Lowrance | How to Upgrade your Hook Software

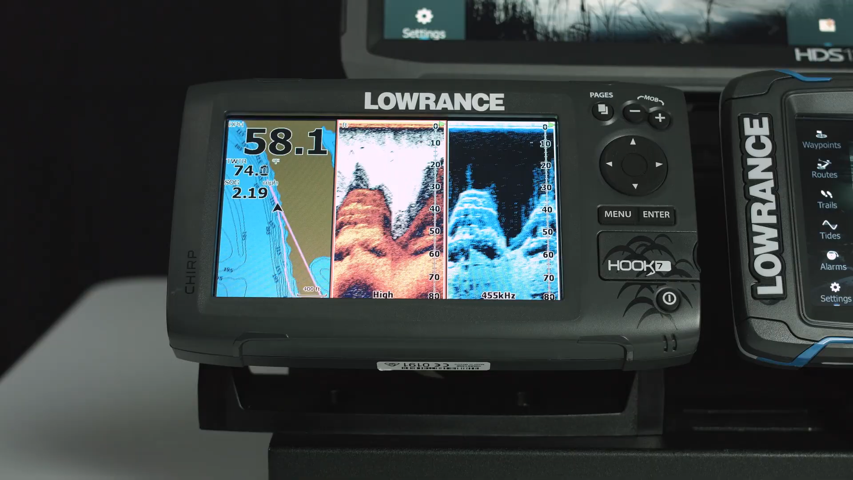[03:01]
okay so now that we have the update on our micro sd card what we're going to do is we're going to reach over here we're going to shut this unit off